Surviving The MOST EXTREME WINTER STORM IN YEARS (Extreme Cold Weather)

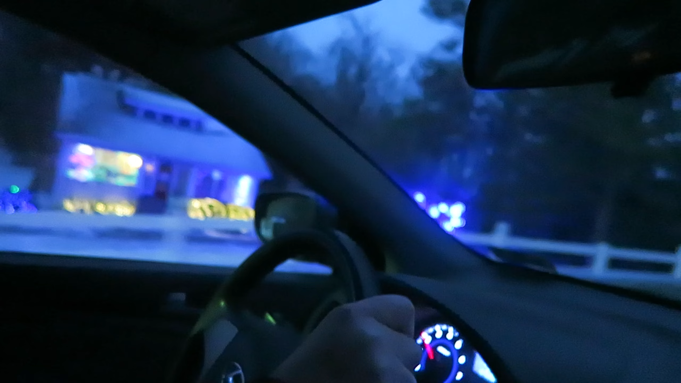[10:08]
Yeah. Yeah, and now we're driving up a mountain with snow-filled roads at 3 degrees.